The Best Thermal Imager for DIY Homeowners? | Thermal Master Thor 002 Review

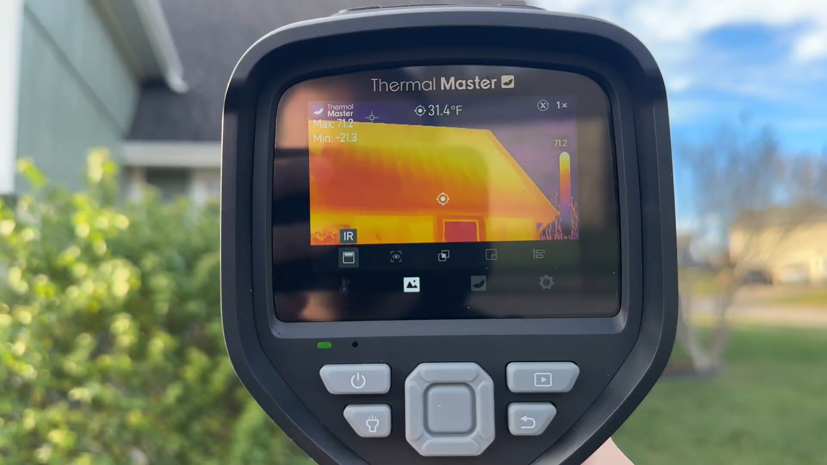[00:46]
On screen: spot 31.4°F
It's bright, it's clear, and you can even see it outside in the daylight.
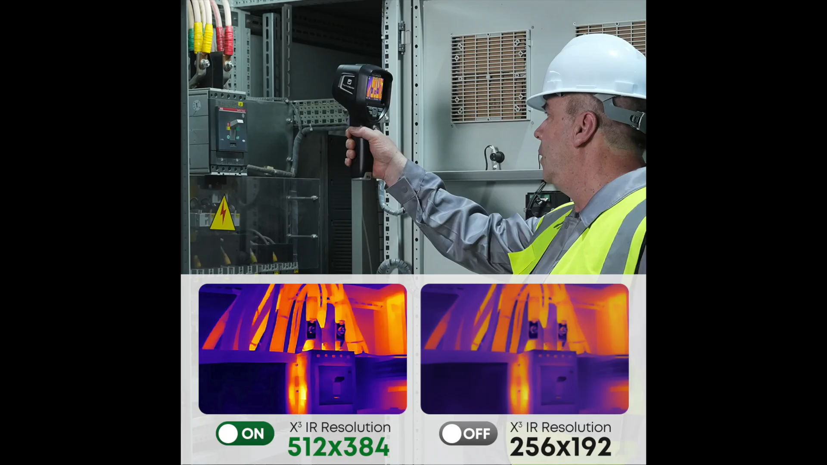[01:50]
This is going to provide you with a much clearer and accurate image than you might expect, especially from a thermal image scanner in this price range. When you combine that with a 60 hertz refresh rate,
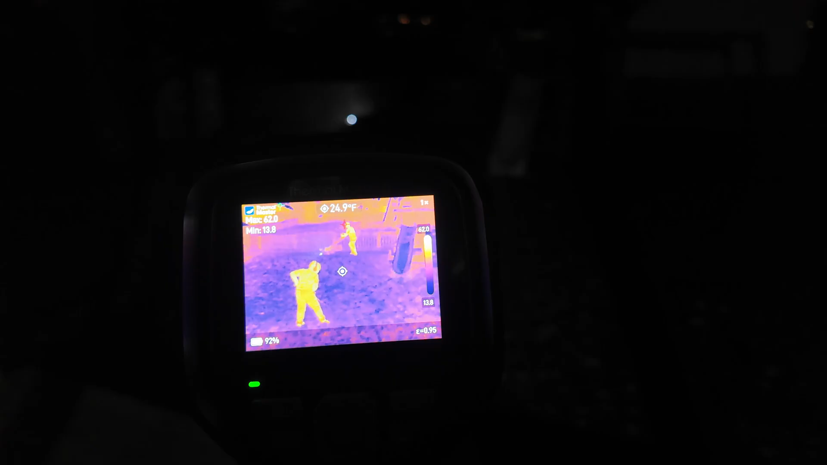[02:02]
On screen: spot 24.9°F
you get real-time camera movement tracking without a lot of lag or ghosting. You also have four different image modes with this. You have full IR, which just shows you the infrared pattern. You have visual light, so basically it just acts as a camera.
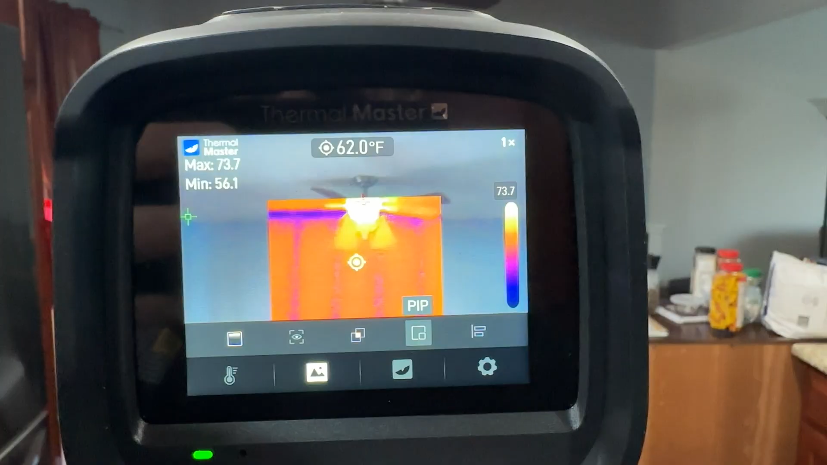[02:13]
On screen: spot 62.0°F
You also have a picture-in-picture mode where you can have a thermal image overlay over the normal picture.
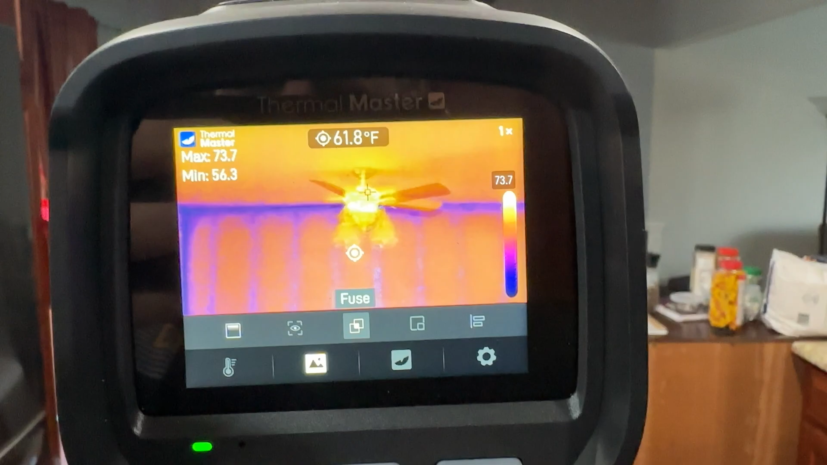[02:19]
On screen: spot 61.8°F
And my favorite view is the IR fuse mode, which lets you see a visual image with the IR image laid over the top of it,
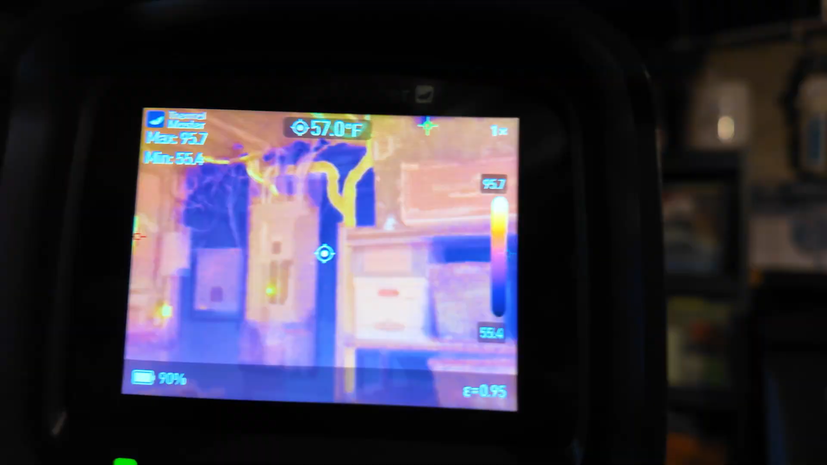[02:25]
On screen: spot 57.0°F
so you really have a clear understanding of what it is exactly that you're looking at.
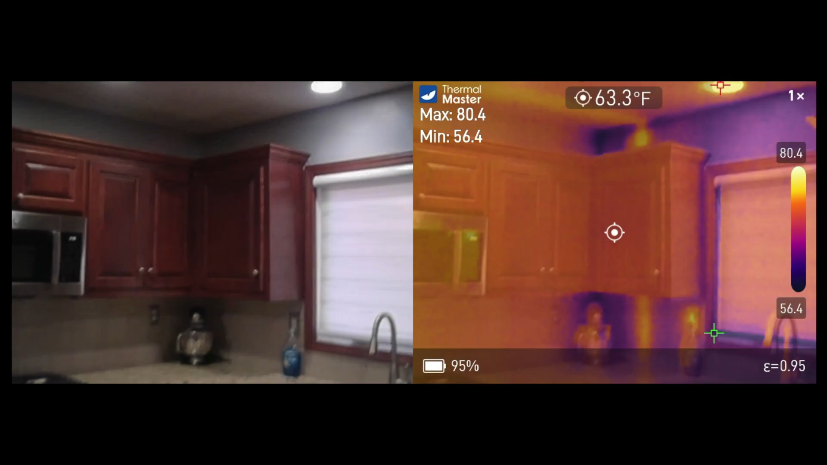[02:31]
On screen: spot 63.3°F
I ended up using IR fuse to track a hot pipe behind some drywall, so I could see exactly where this was running in my house. I have to say this is an incredibly helpful feature because if you have to do any kind of replumbing work in your house,
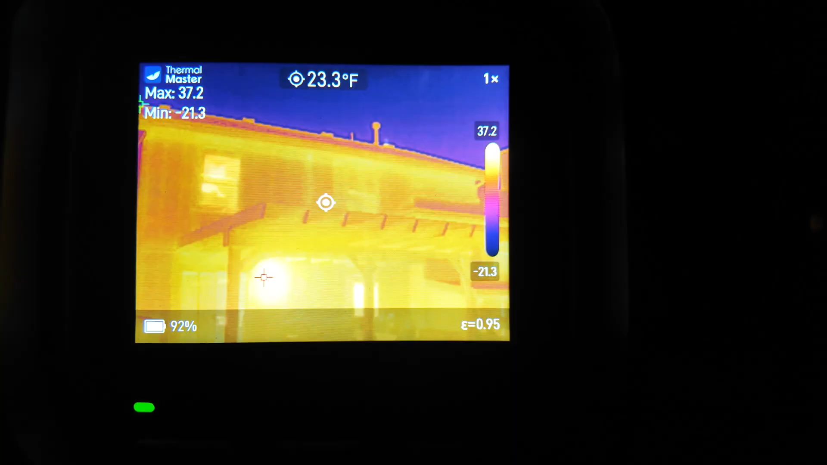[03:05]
On screen: spot 23.3°F
So you can not only see what the temperature is of the exact spot that you have this pointed at,